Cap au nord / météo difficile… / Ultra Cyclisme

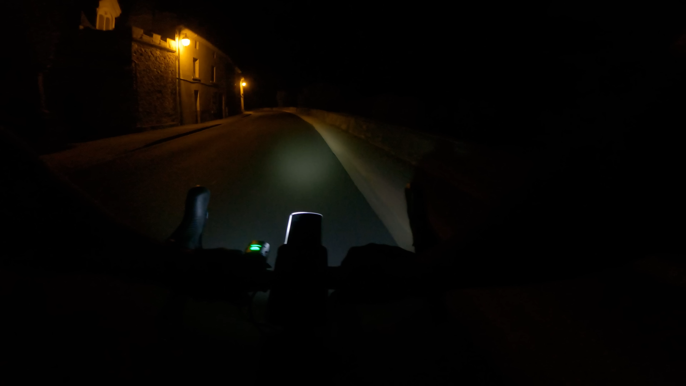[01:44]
Je suis arrivé au Toureil, un beau petit village. J'ai fait 20 km pour l'instant. Il est 5h moins 2 du matin. On voit pas trop, mais il y a la Loire à droite. C'est un très beau coin, je vous conseille. Entre Saumur et Angers, un beau petit village.
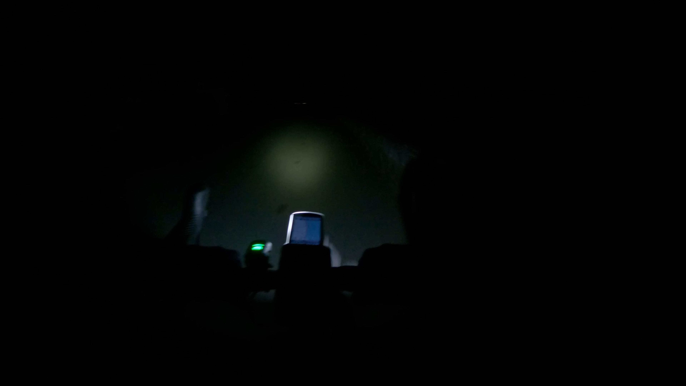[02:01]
C'est agréable, il n'y a personne. C'est très calme. J'adore ces heures-là. Il faut le courage de se lever à 3h du matin. Mais après, on profite quand même d'une France au calme, apaisée.
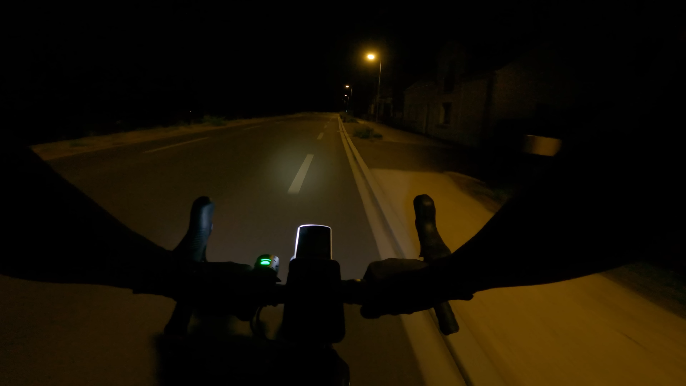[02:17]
Je profite du plat des bords de Loire pour rouler tranquillou. On se dirige vers Angers. On avait fait l'Ultra Grand Ouest. On était passé exactement ici. Le soleil commence à pointer le bout de son nez. On voit un peu, je pense, à la caméra.
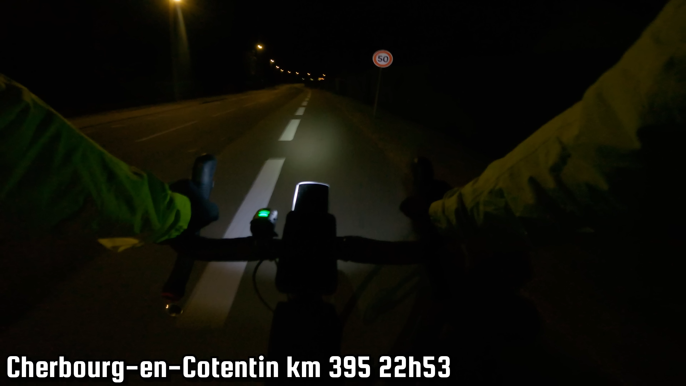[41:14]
Je suis à 395 km, 3688 mètres de dénivelé. Je suis parti depuis 22 heures au total. Oh, la boulangerie avec des petites odeurs de pain, un délice.